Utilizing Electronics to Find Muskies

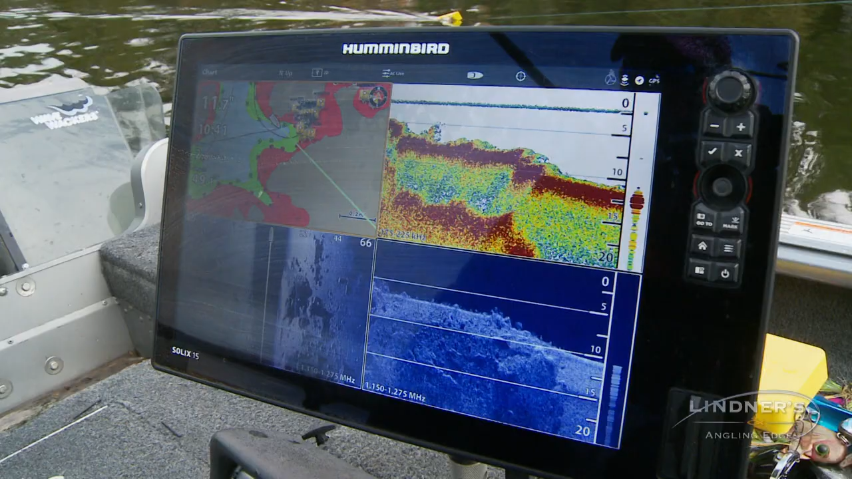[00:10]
my GPS with mapping, and then side imaging.
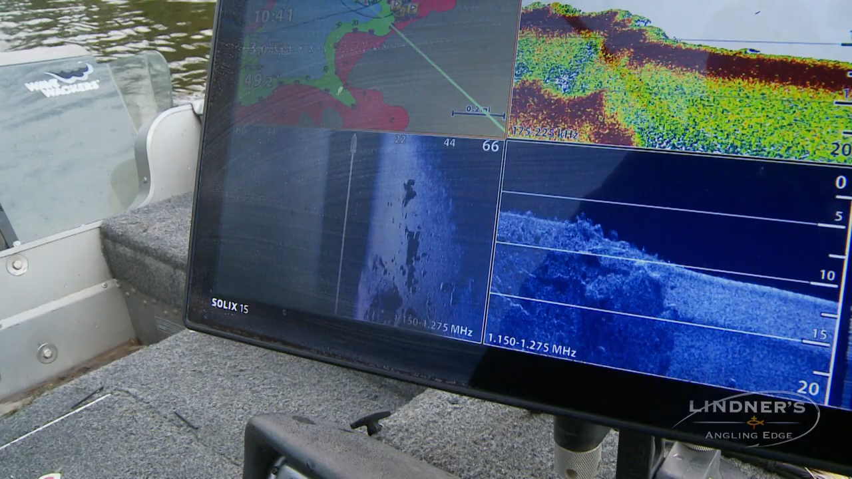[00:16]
Now all of these play a role, but one of the key things with finding fish holding spots out here is often bottom composition changes,
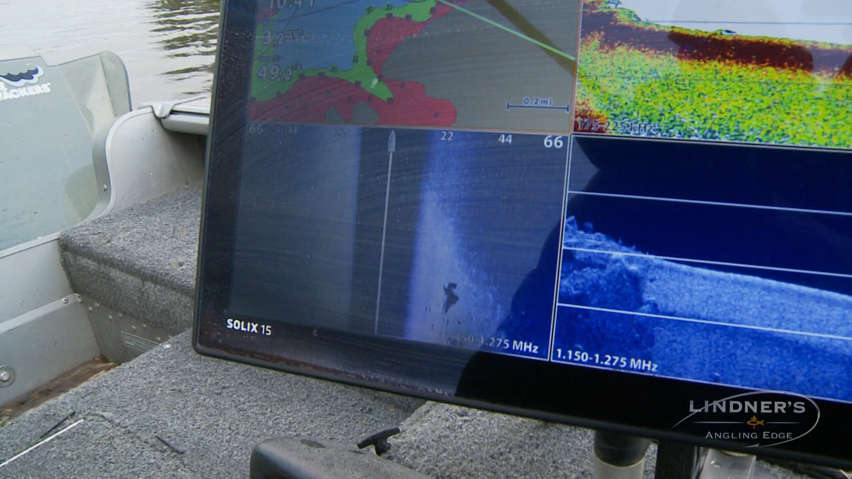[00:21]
whether you're going from mud to rock or sand to rock, and also the type of rock that you're fishing.
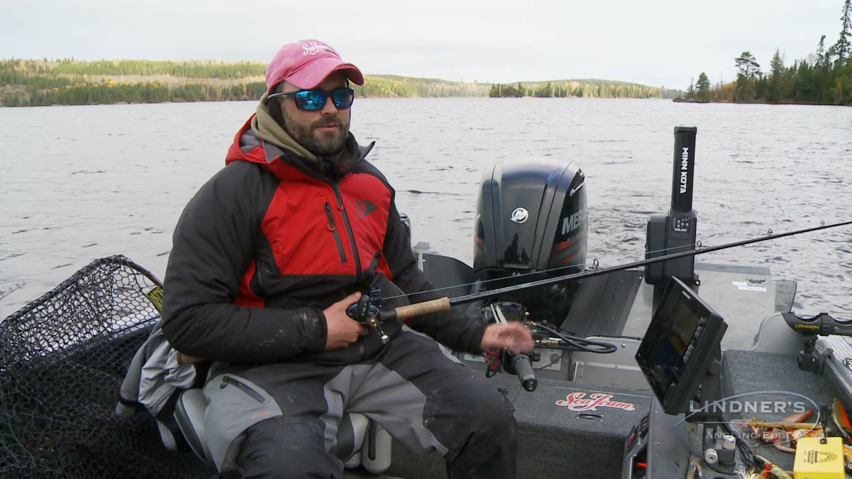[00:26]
So one of the key types of rocks you find up here is often round rocks,
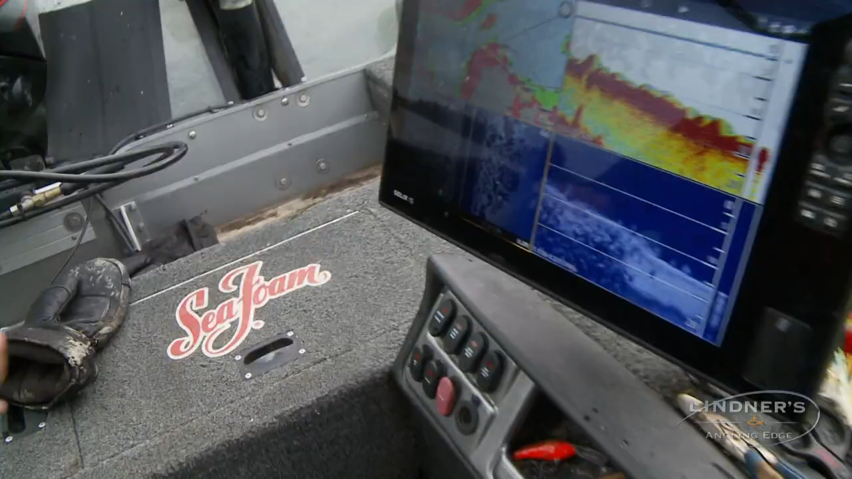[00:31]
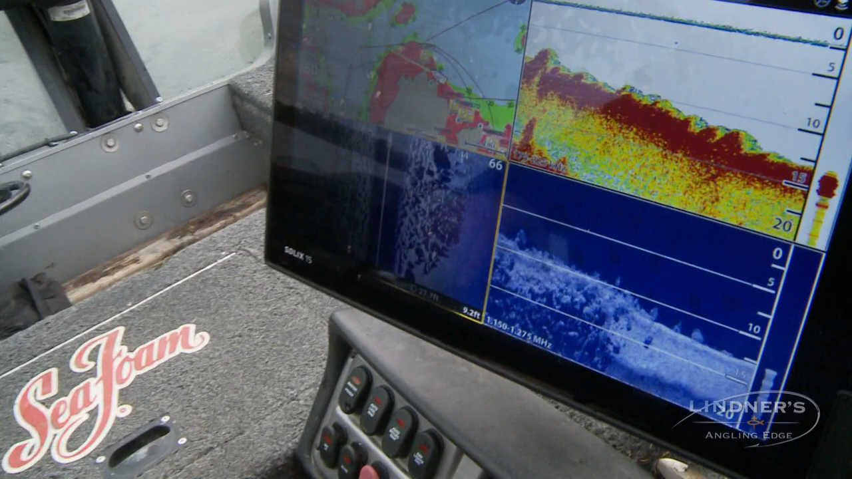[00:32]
and I can tell if it's broken rock, if it's round rocks, if we are fishing more of a sand mud transition, I can see the fish off to the side. So that side of that mega side imaging shows the detail of what's down there so incredibly well.
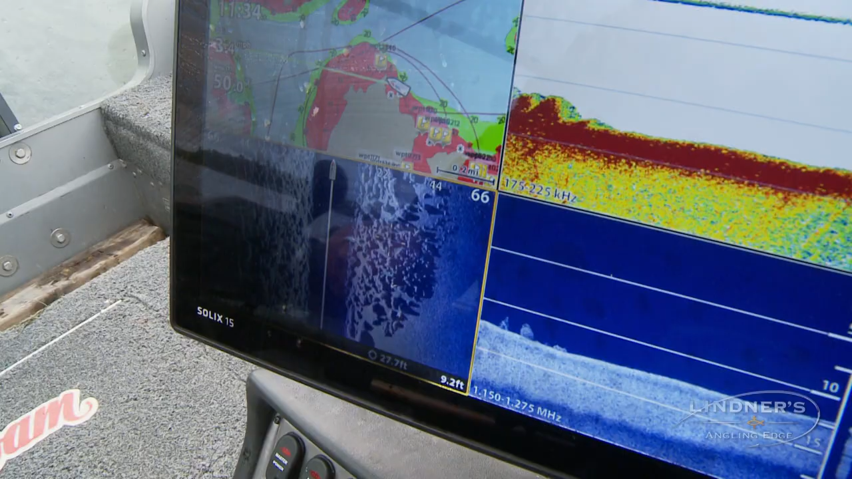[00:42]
Of course I can see how deep we are. I can tell what the bottom is like with my 2D and down imaging, but that side imaging for this program is just unbelievable.